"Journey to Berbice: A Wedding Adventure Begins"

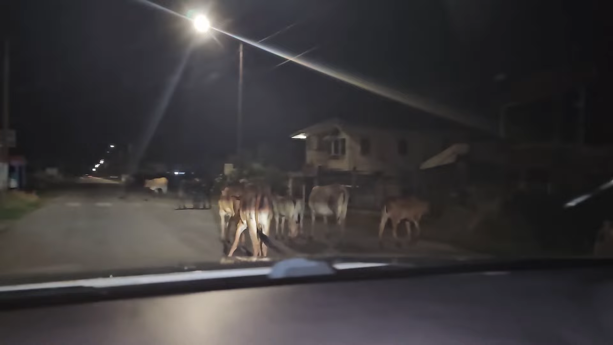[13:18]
These people and them cows live on the road like that. Oh my god, this is so bad for traffic.
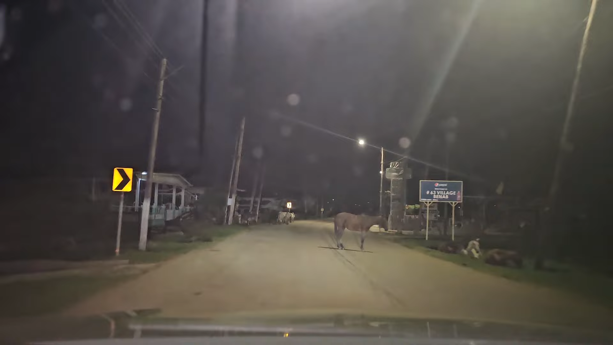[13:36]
And this is like the fifth set of animal we pass on this road. You know, this is so bad.
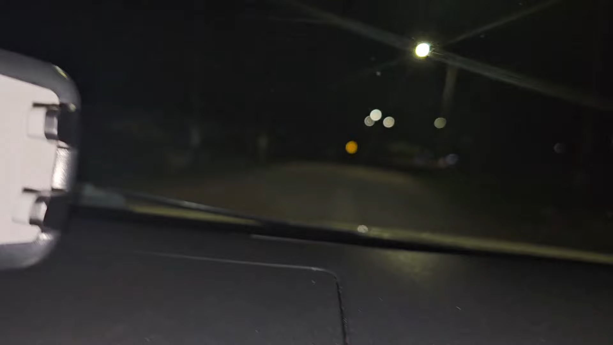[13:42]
These people need to do something about these animals that are on the road.